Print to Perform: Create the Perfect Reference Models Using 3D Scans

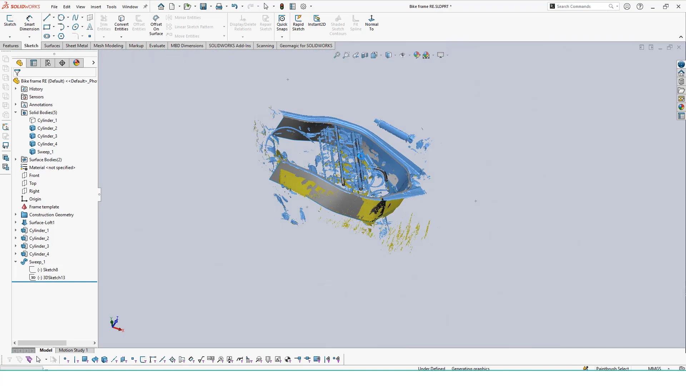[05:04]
We can just simply edit the sketch that our profile is on and add in a proper circle with the diameter we want.
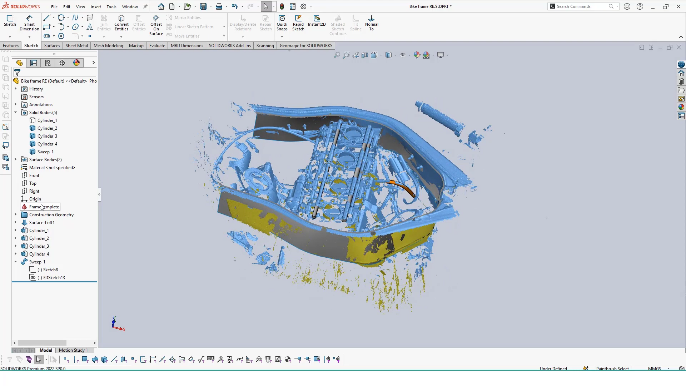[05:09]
If we wanted to increase the length of our swept feature we can do so by using the move face command so that
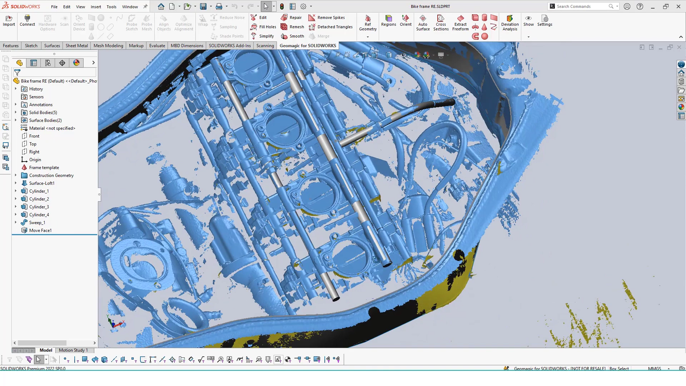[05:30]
Zooming in we can actually see that these are at a slight angle
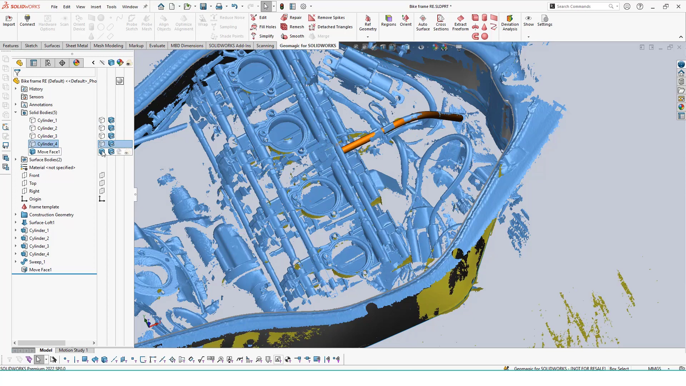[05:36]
so we need to create a new plane to use for our sketches.
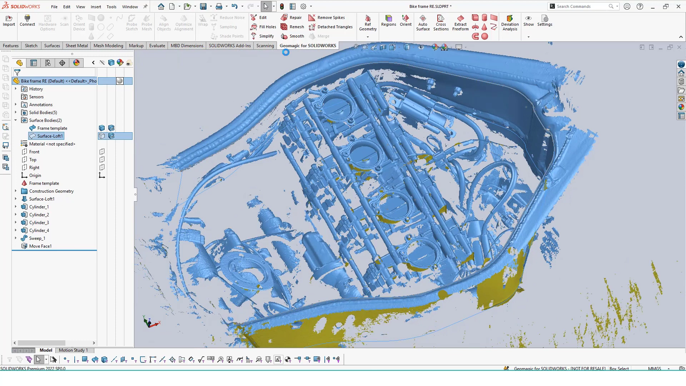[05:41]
Using the extract reference plane tool we can select on a similar surface on all of our mountain features and generate a plane based on the average of all these selections.
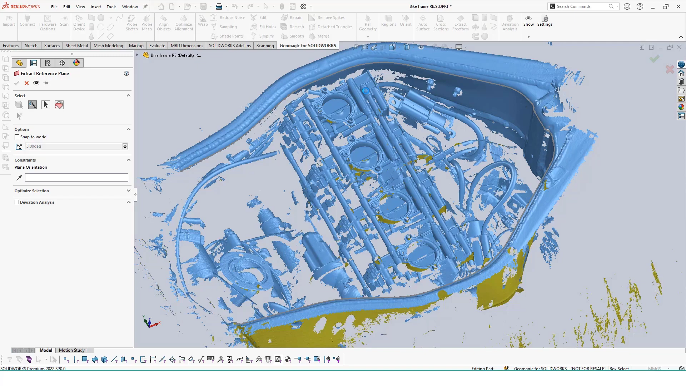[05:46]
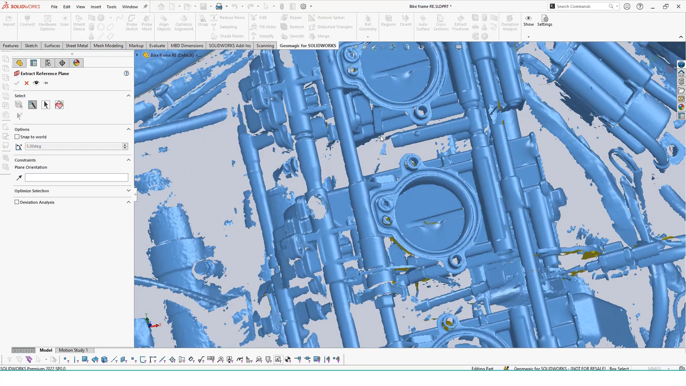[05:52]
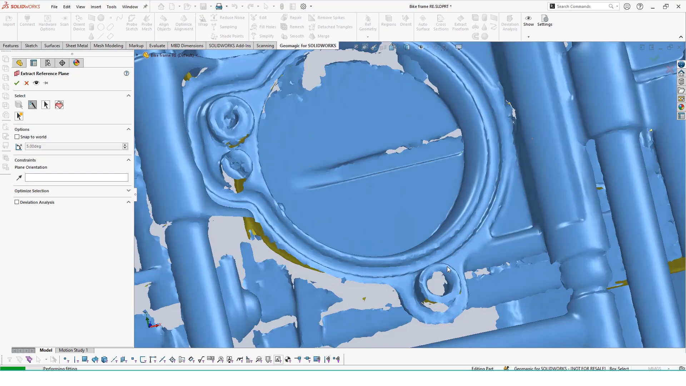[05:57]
Now we could use our cross section tool again to get an outline for these features but since there's a lot of items around this mount,
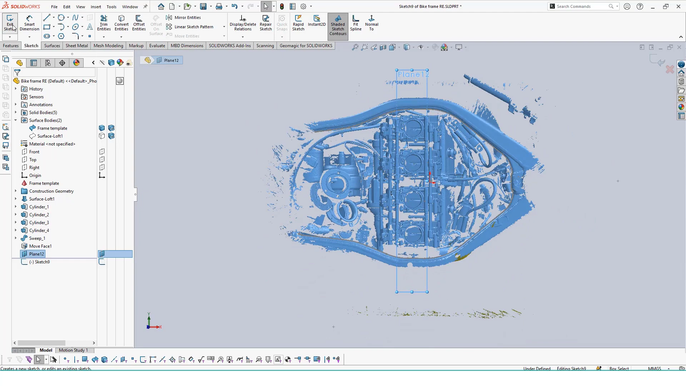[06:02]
extrusions from the bolts and we also have some obscure data it might just be easier to
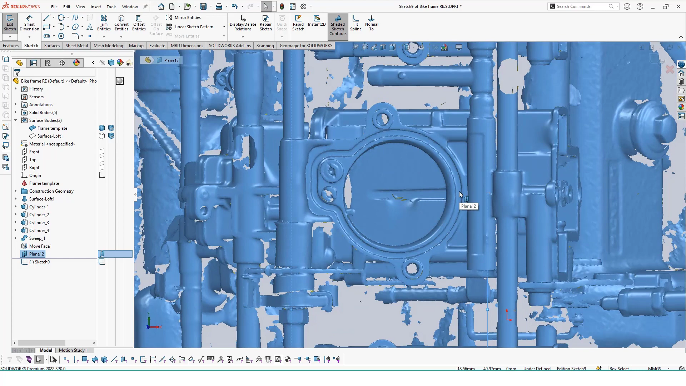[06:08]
actually sketch out the mounts by tracing it over our mesh.
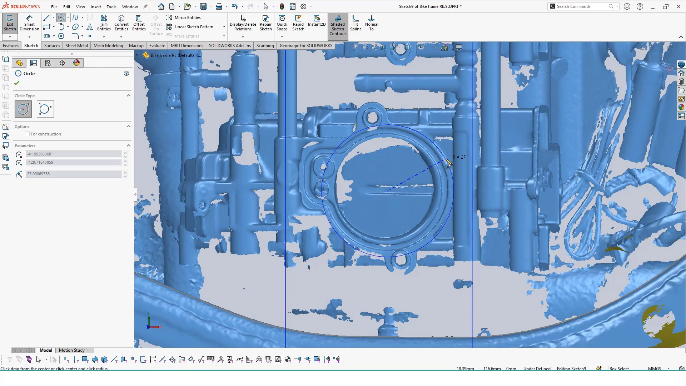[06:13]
Using our newly extracted plane we will add a normal sketch feature onto it and start adding in circles lines and trim these all together and adding sketch fillets to start creating our mount and we'll have the mesh shown in the background to be used as a guide.
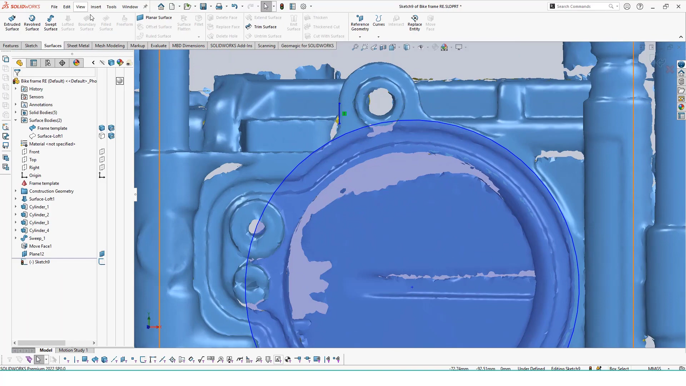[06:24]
Once the sketch is made we can use the normal extrude and cut tools to begin creating our actual mount.
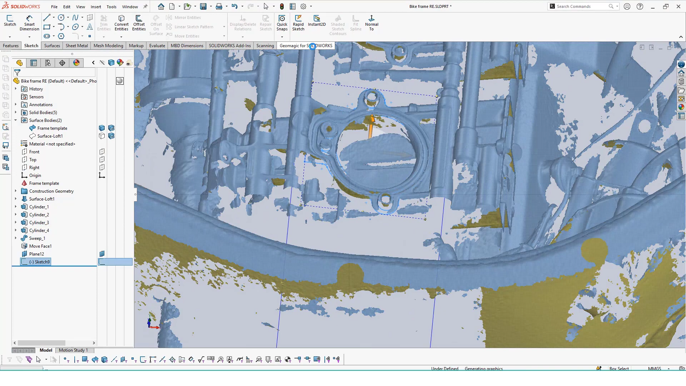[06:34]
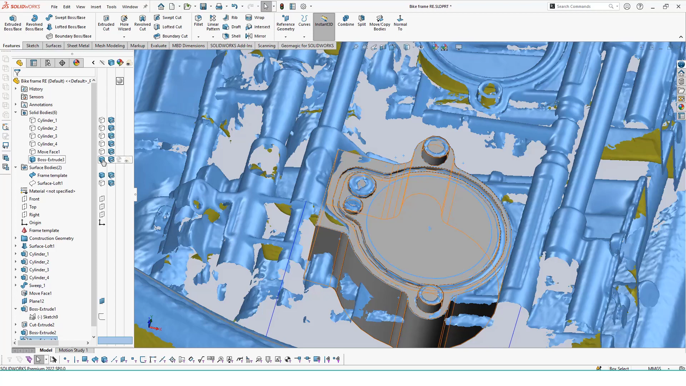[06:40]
There's an angled surface internally that may need to be accounted for. Instead of trying to create this angled surface within our first extrusion we can create a new solid body to boolean away from our mounting feature.
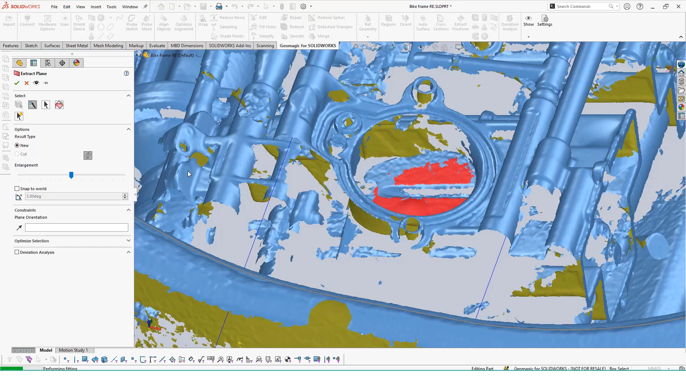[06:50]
We can quickly extract out a flat surface plane
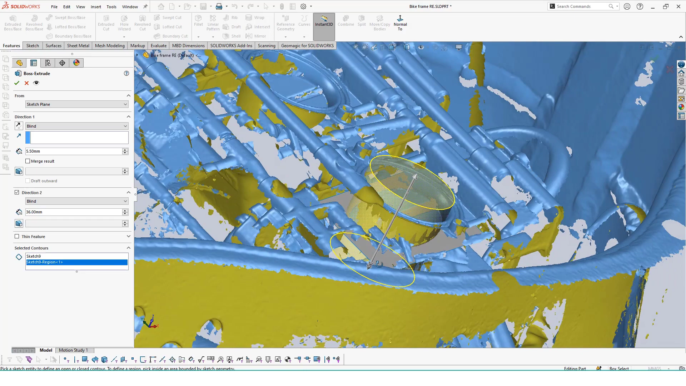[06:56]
which can be used to cut a newly extruded cylinder from our first sketch. Once the cylinder has been cut we can use the solid boolean command inside of SOLIDWORKS leaving us with a perfect representation of one of our mounting locations.
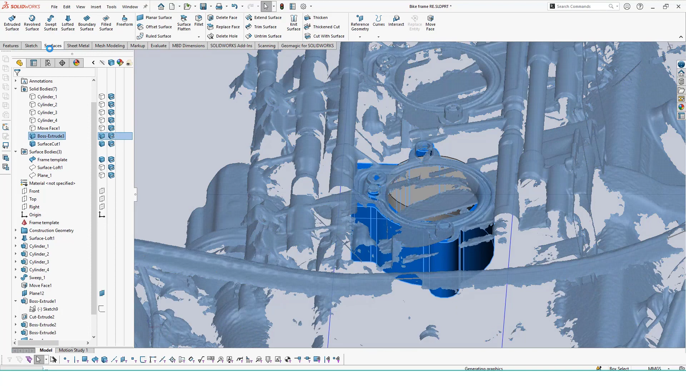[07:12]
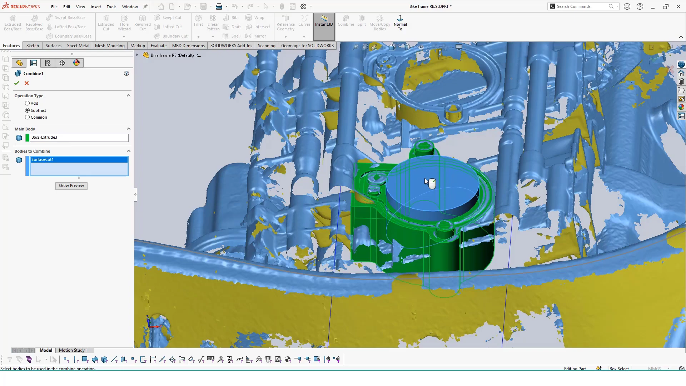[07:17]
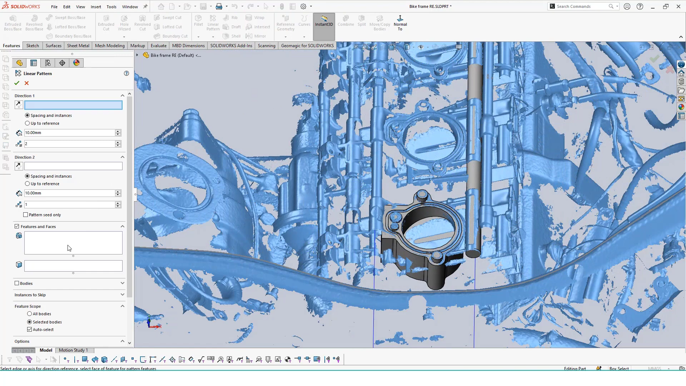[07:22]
To create the remaining three I'll just use the linear pattern tool so that way we can place them all at a set distance and along a path. In this case the path will be one of the cylinders we extracted out earlier.
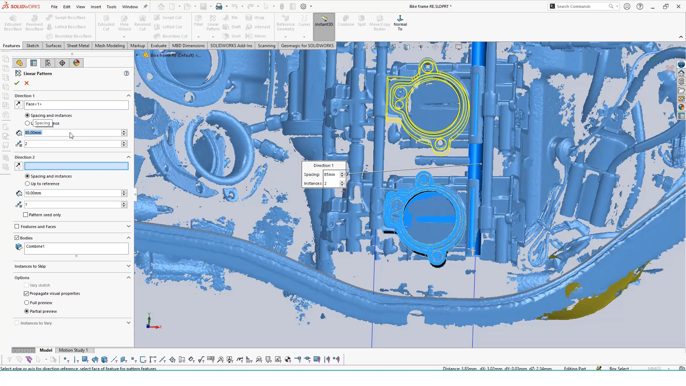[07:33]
With that we now have some key surfaces to begin our modeling process.
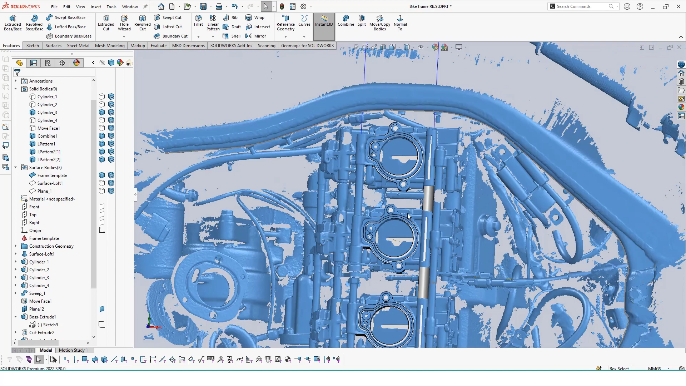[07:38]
We created a lofted surface to represent the inner wall of our bike, key swept bodies and tubes to account for clearance,
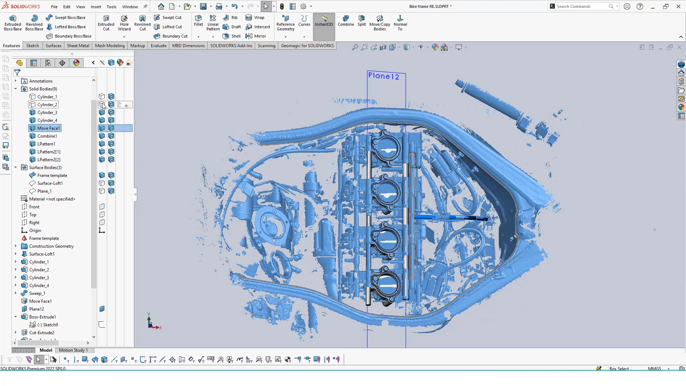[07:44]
and all four mounting locations that we will need to use for our airbox. By having the mesh data from the scan we can continuously extract out new information while maintaining accuracy of our part locations in the real world.